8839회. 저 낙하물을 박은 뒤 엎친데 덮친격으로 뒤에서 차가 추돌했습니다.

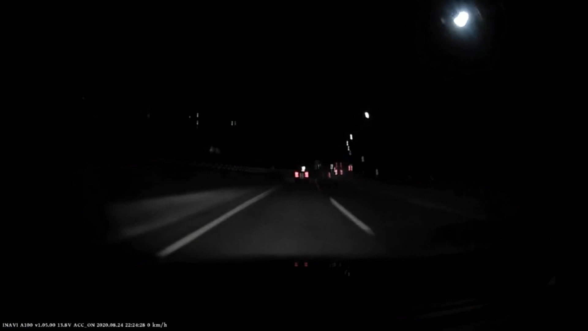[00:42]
앞차랑 거리를 좀 뒀으면 좋겠는데 앞차가 브레이크 잡네요. 앞차는 비켜가는데 나는 뭔가를 밟았습니다. 타이어인가요, 뭔가요? 자, 여기서.